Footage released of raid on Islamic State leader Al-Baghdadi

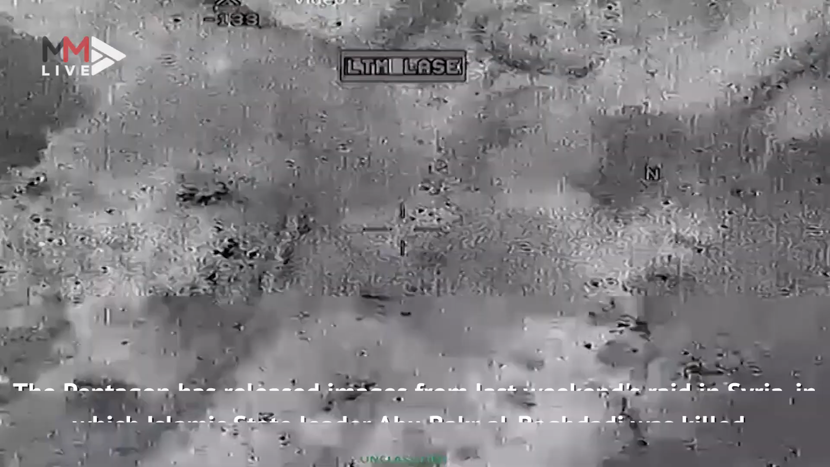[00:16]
These fighters opened fire in our aircraft and what you see in the video is the actual response.
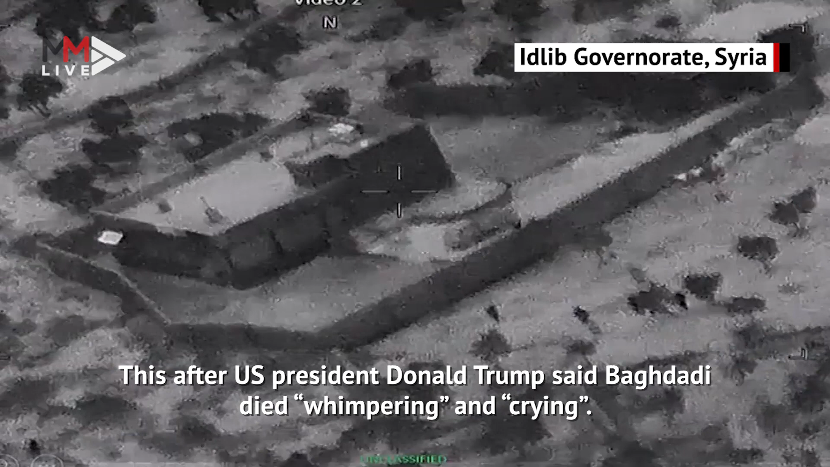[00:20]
So this is a video of the assault force actually closing up to the compound.
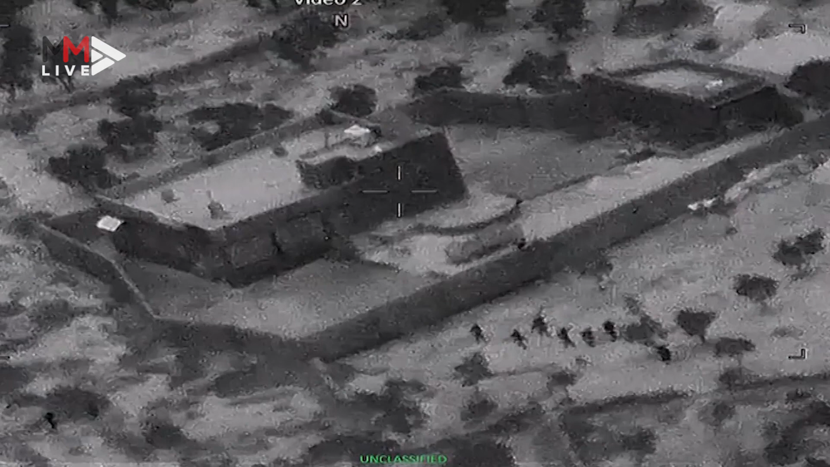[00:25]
Those who came out of the building were checked for weapons and explosives and moved away from the immediate area.